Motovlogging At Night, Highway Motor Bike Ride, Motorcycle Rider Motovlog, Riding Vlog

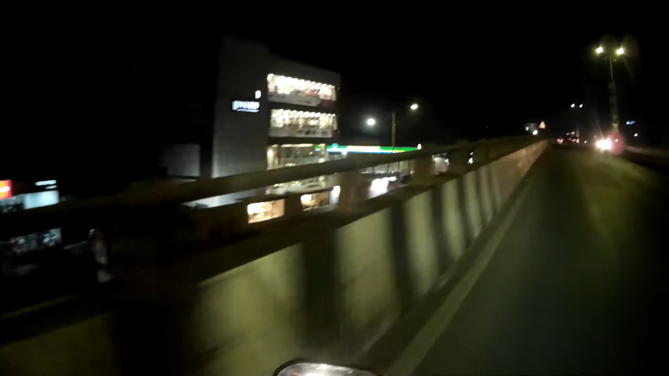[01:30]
आई एम हैप्पी विद दिस स्पीड 40। हाँ थोड़ा बढ़ा लूँगा क्योंकि ये हाईवे का हिस्सा है,
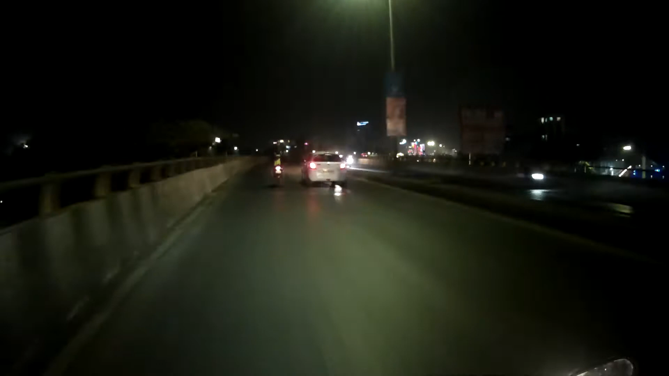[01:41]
बहुत जन स्पीड में आते हैं तो पता चला पीछे से ठोक दिया किसी ने, ऐसा नहीं होना चाहिए ना। वाह वाह वाह वाह वाह वाह वाह वाह, मज़ा आ गया भाई। 50 के स्पीड में जा रहा हूँ।
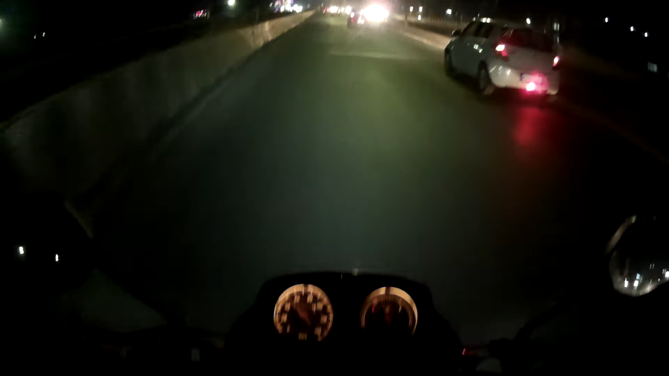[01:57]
अरे वाह, ये ओरियन मॉल को मस्त सजाया है भाई, देखो थोड़ा स्लो करता हूँ मैं। वंडरफुल,